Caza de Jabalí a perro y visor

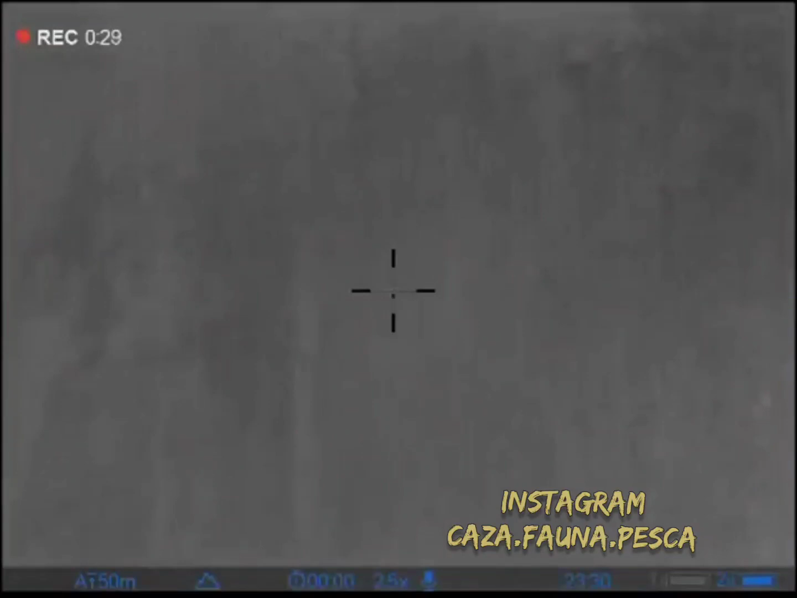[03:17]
la verdad que mucho bicho también, debido a la seca también,
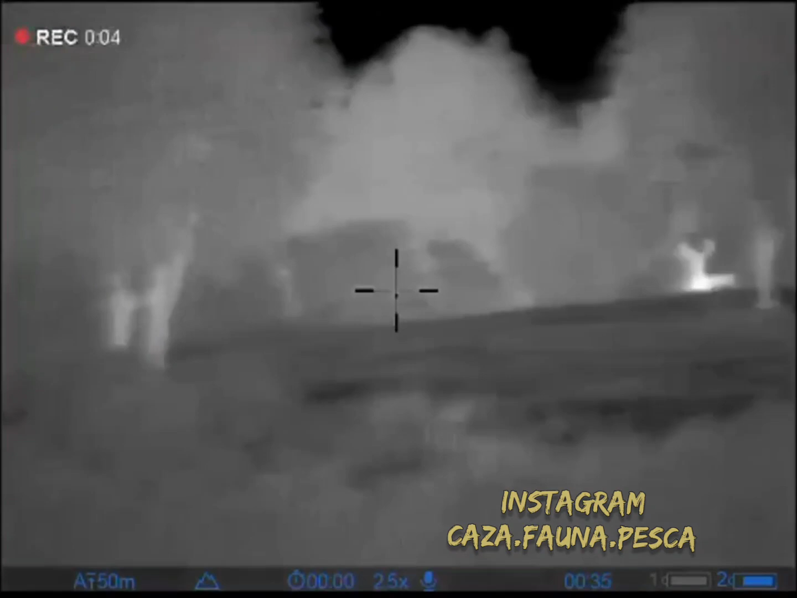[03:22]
los capinchos en cualquier lado, ya he mostrado un montón de videos de capinchos
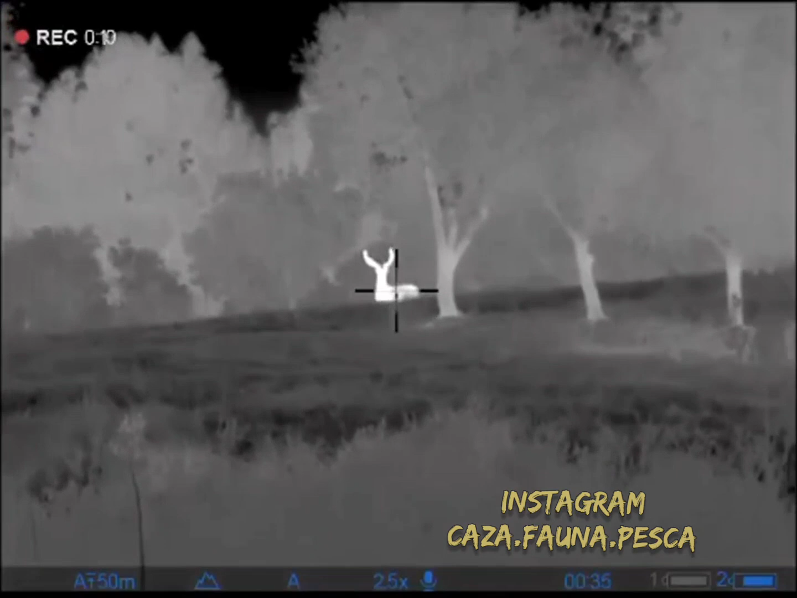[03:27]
y andan por todos lados los capinchos.
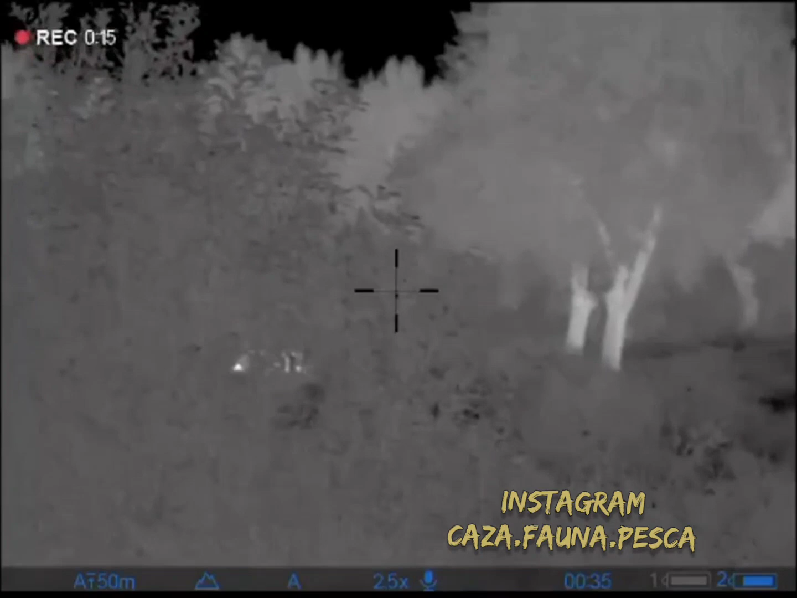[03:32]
Con el tema de la seca, pobres bichos, a unos videos preciosos, cantidad de bichos y bueno,
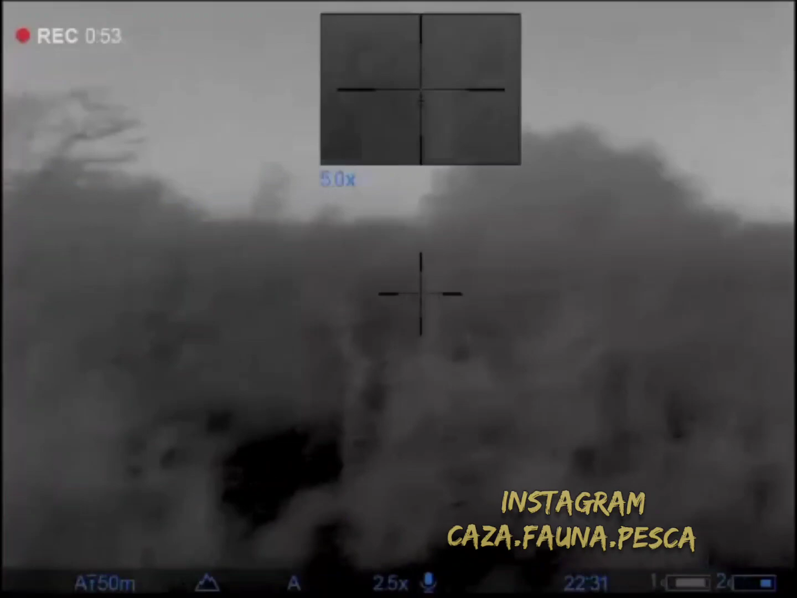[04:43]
Lo que es la mira térmica y no prender luz para cazar los chanchos al estar adentro de unas chircas,
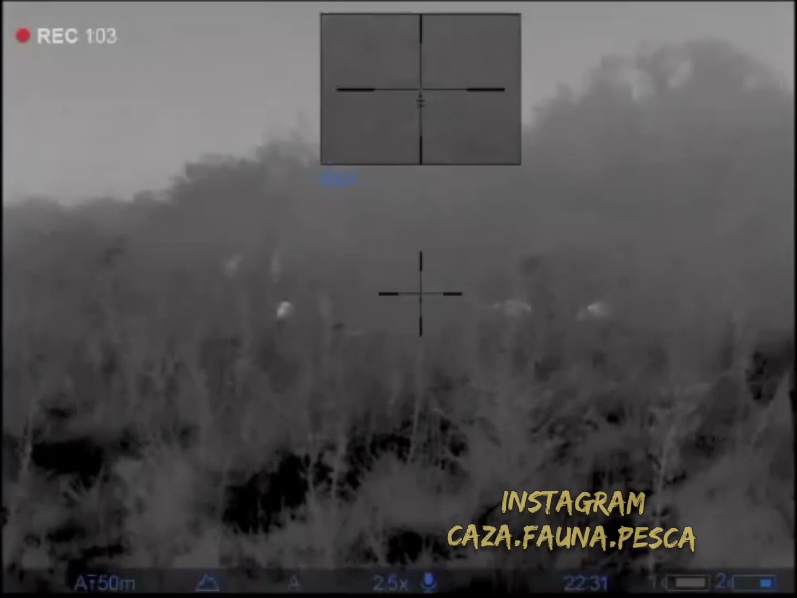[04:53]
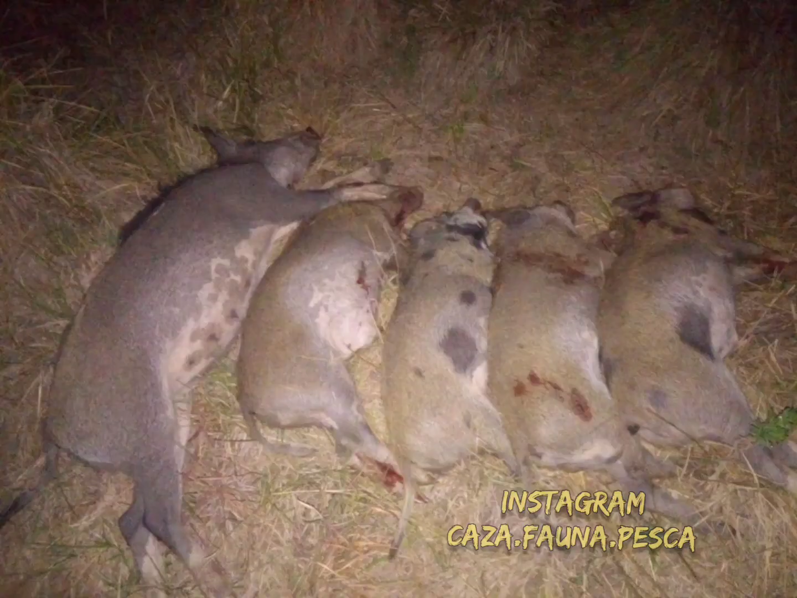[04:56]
calculo que serían unas chircas, unas pajitas o algo, se sentían medio protegidos y bueno, la verdad que se mandó bruto a cacería, ni hablar que lo felicité por privado,
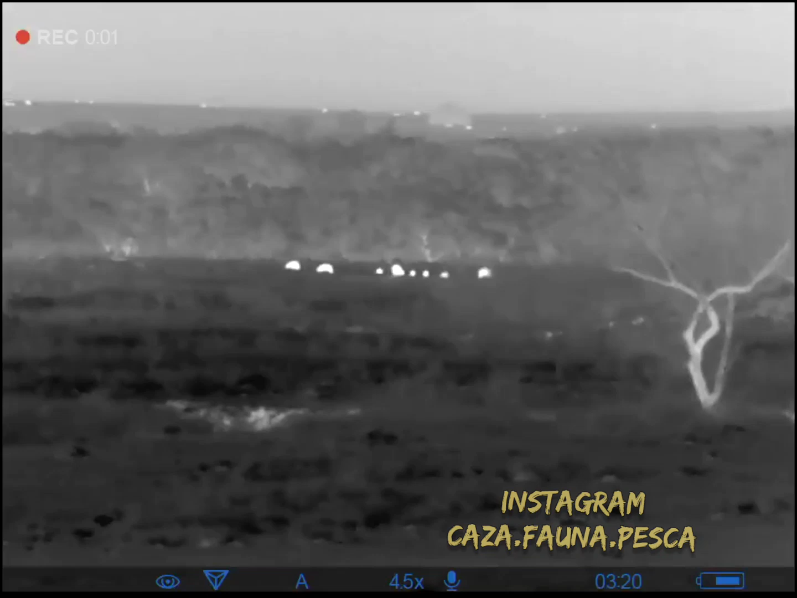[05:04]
pero bueno, felicitarlo porque se mandó, tenía cinco balas y quedaron las cinco presas ahí.
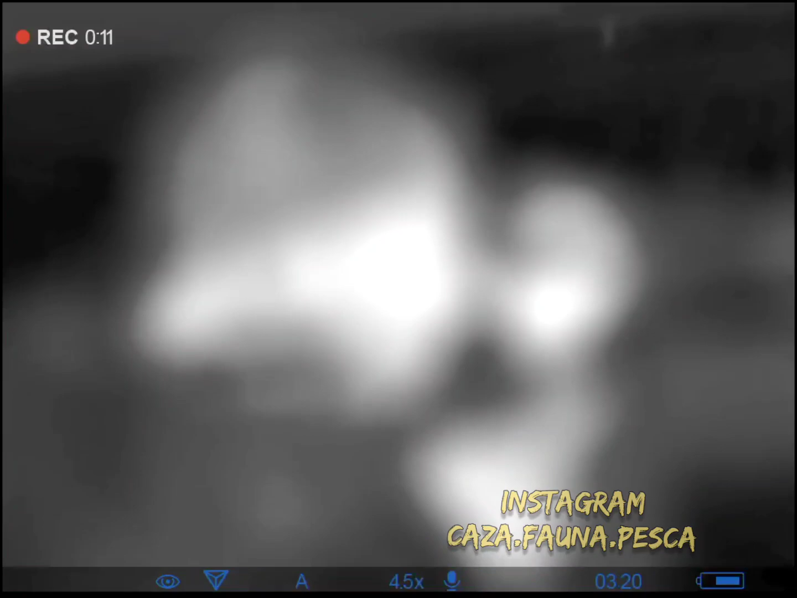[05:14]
Y esto ya de allá, para la zona de Rocha también, que estamos yendo bastante seguido y de lejos, de entrada parecía que era todo chancho.
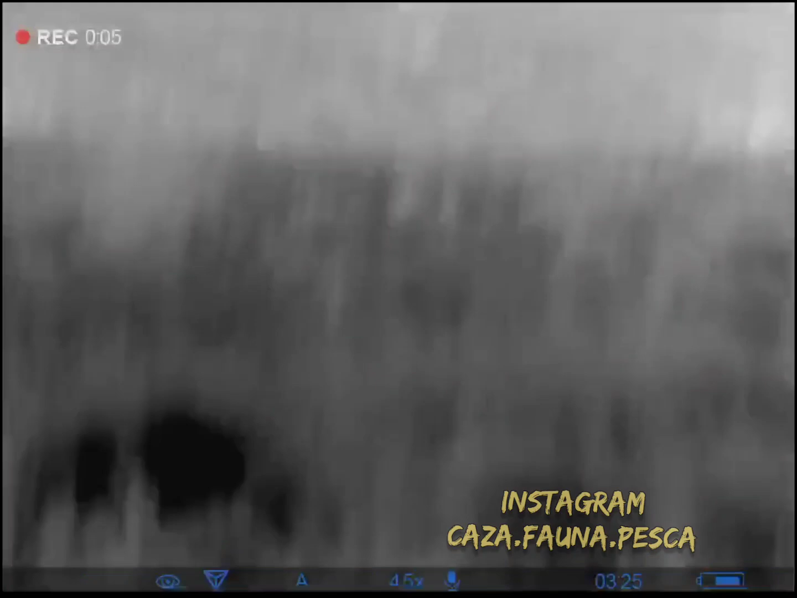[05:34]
Vieron algo, agarraron algo, pudieron tirar,
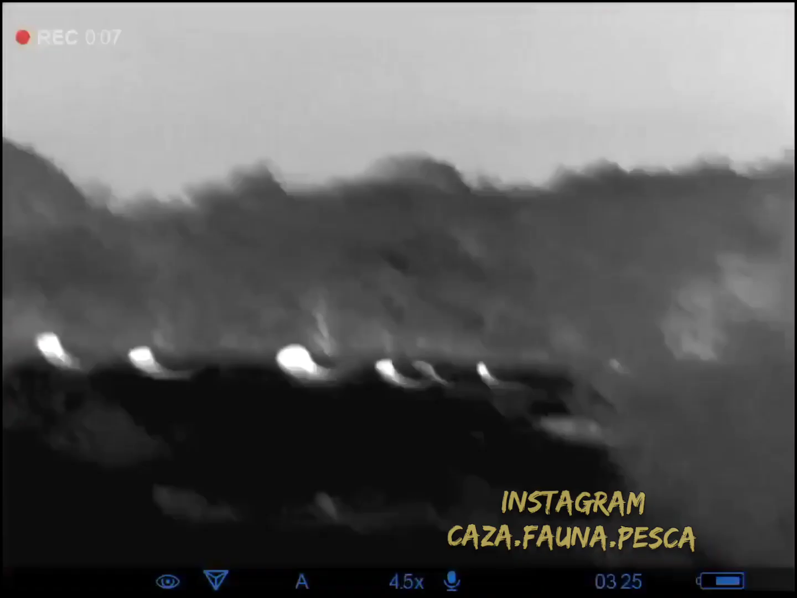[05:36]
los pudieron ver y de entrada parecía que era el chancho,
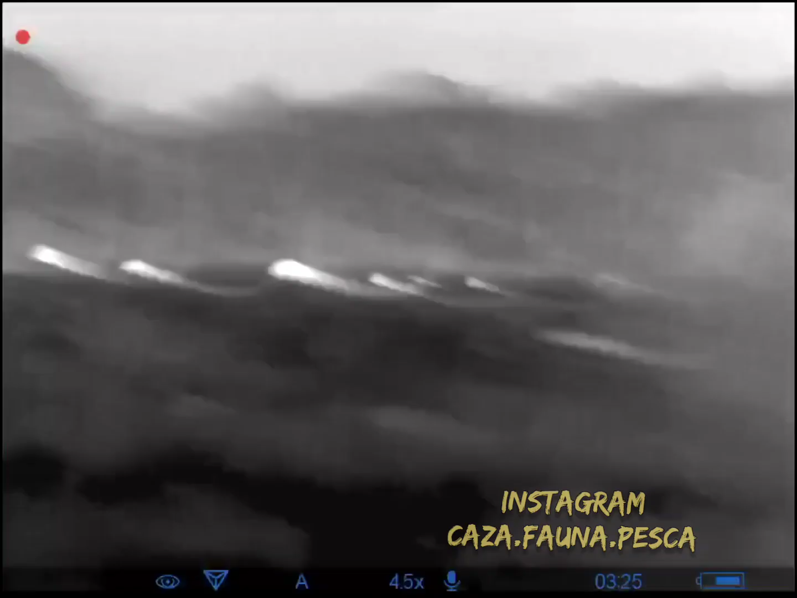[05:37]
pero bueno,
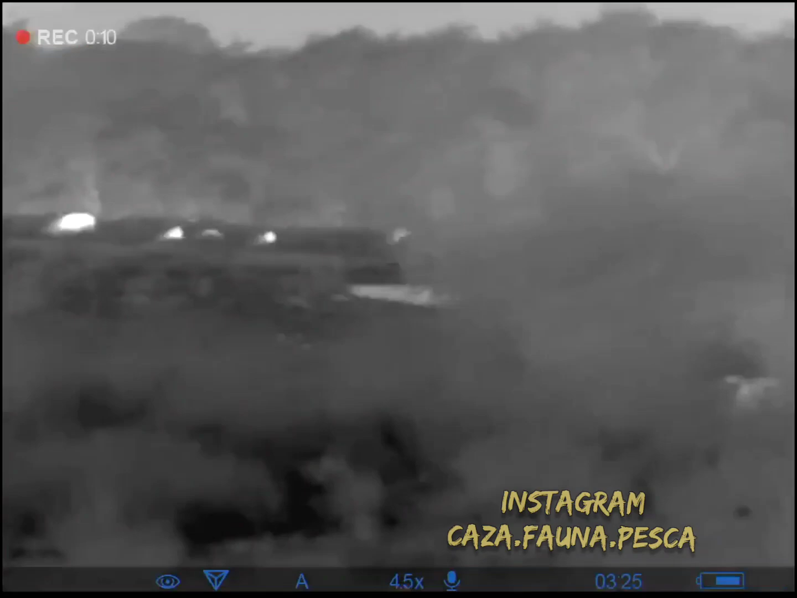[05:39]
después de arrimarse ya nos dimos cuenta que, que bueno,
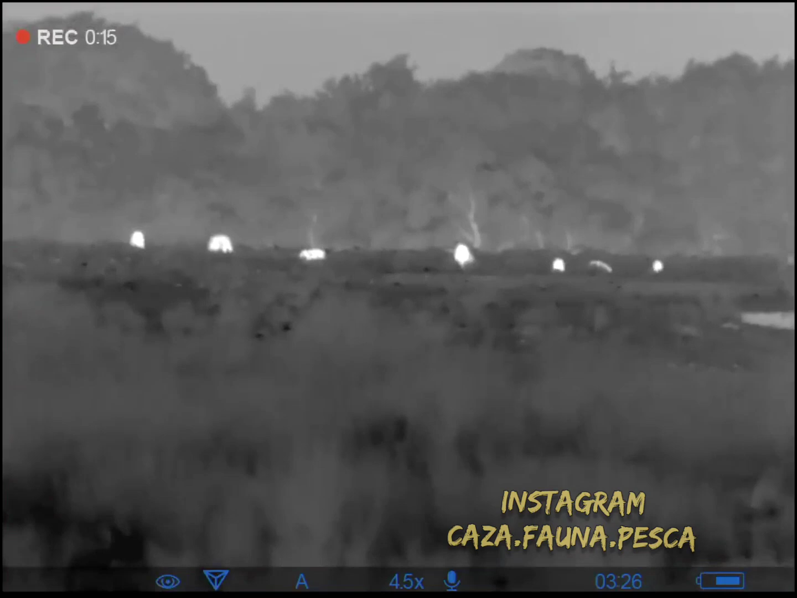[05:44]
que ya por la silueta te vas dando cuenta que son capinchos. Y lo mismo, gente, la verdad que nos mandaron que da gusto compartir
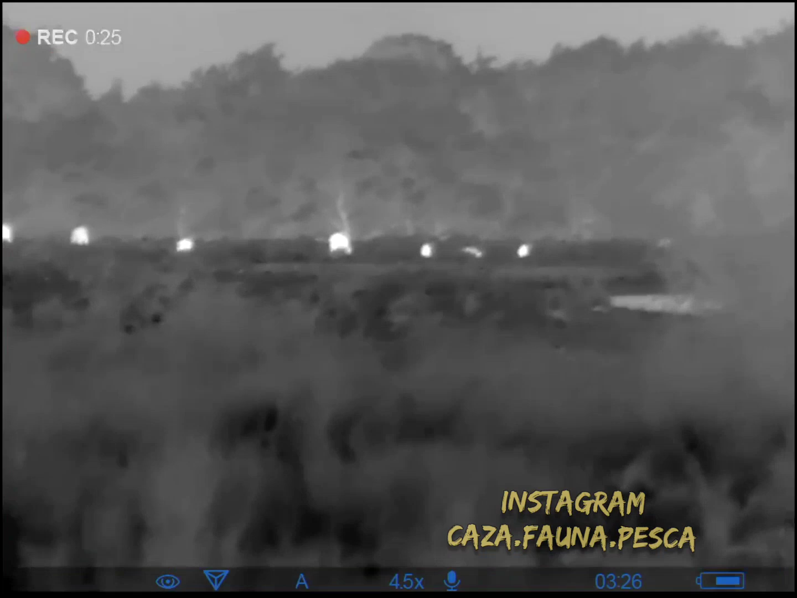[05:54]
porque también es parte de la naturaleza y no solamente es el cazar, como digo siempre, sino también disfrutar.
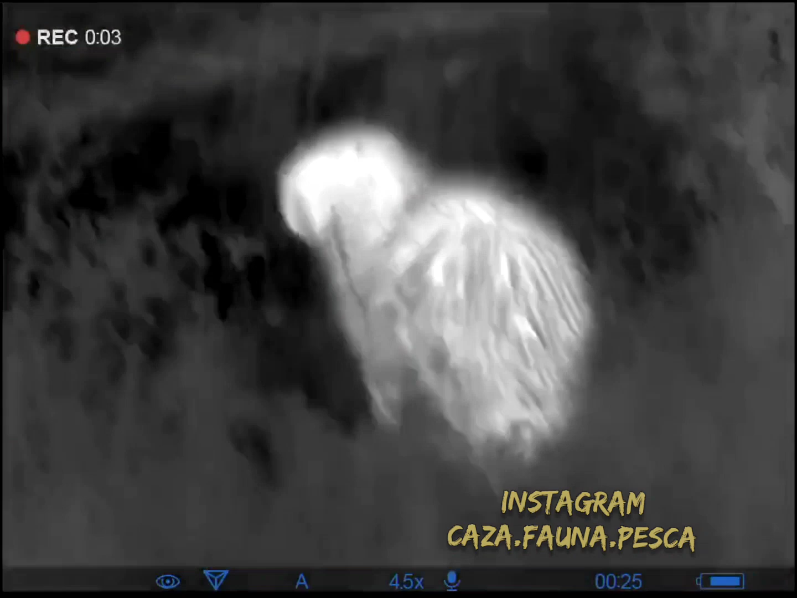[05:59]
Y los capinchos a 10 metros,
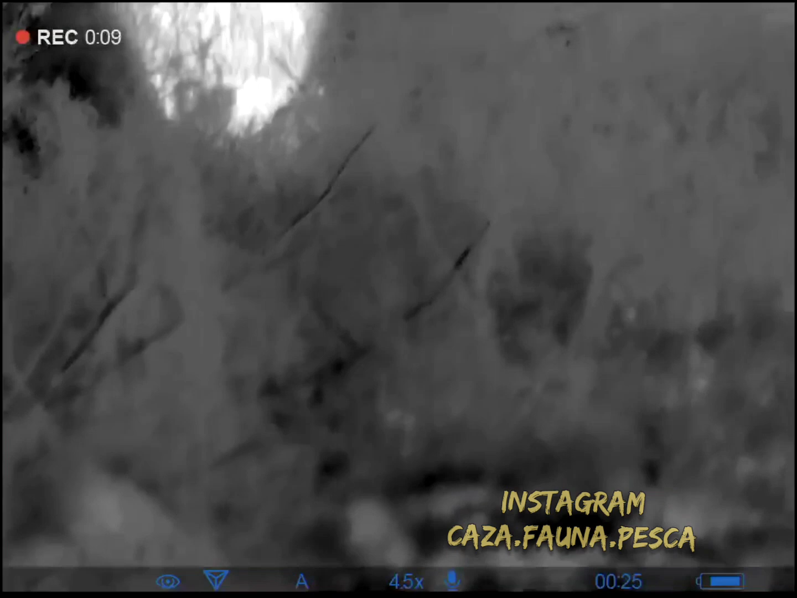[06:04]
mansito, la seca está haciendo,
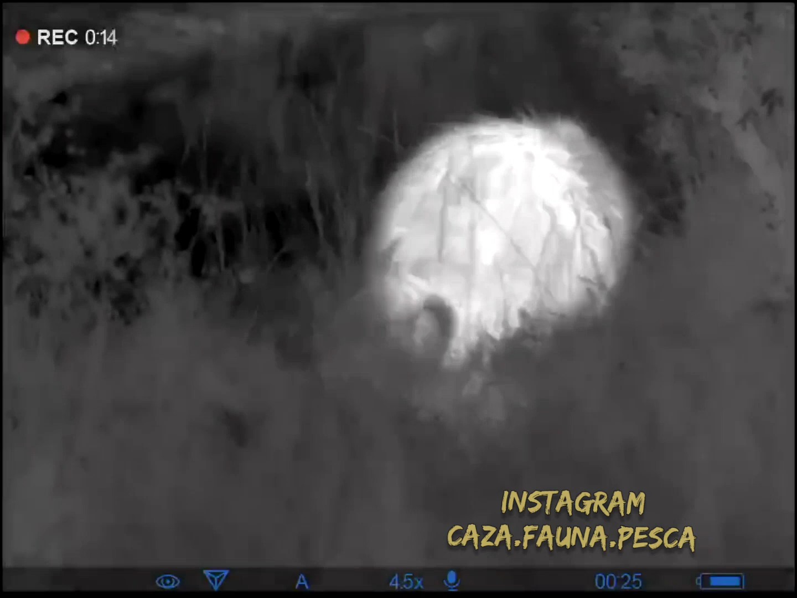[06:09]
está haciendo que los bichos, no sé si se amansen o salgan más lejos de los arroyos o qué,
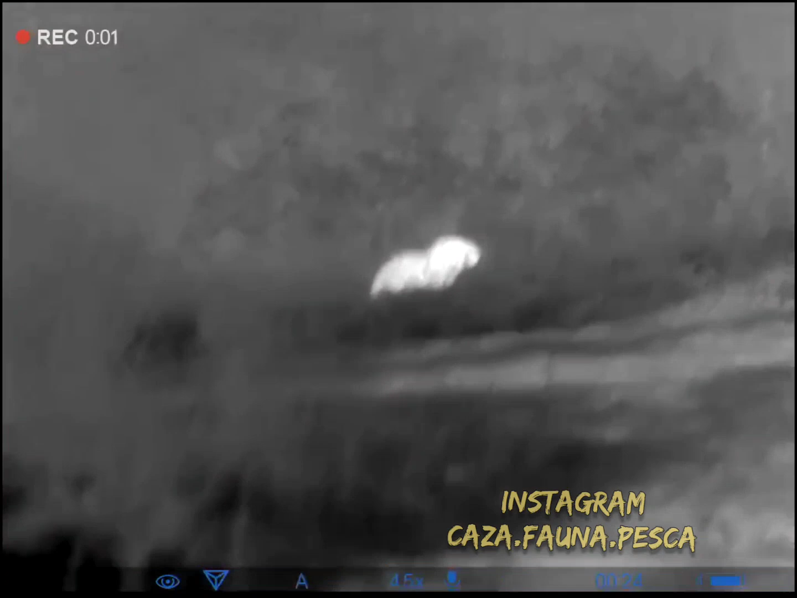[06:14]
pero encontrás capincho por todos estos lados.
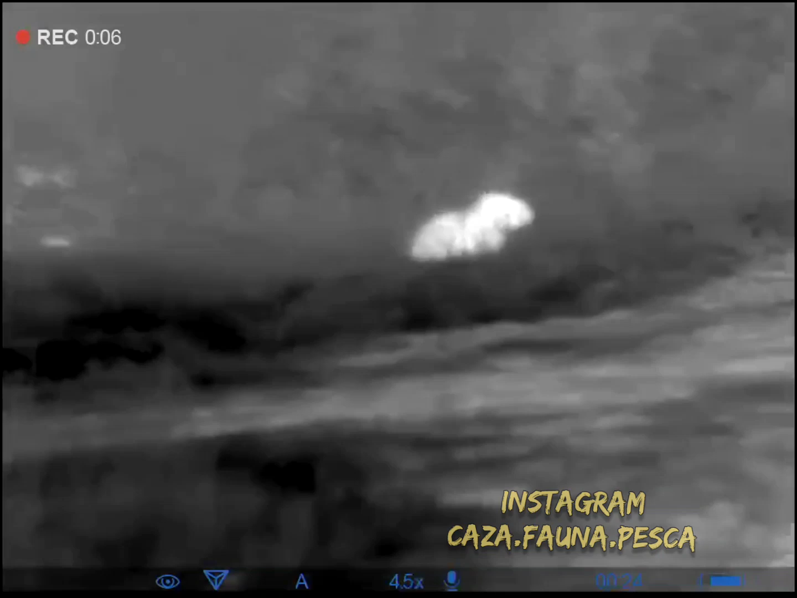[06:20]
Encontrás bichos por todos lados, en realidad. Pero capincho más que nada, que bueno, que ellos necesitan mucha agua, ¿no?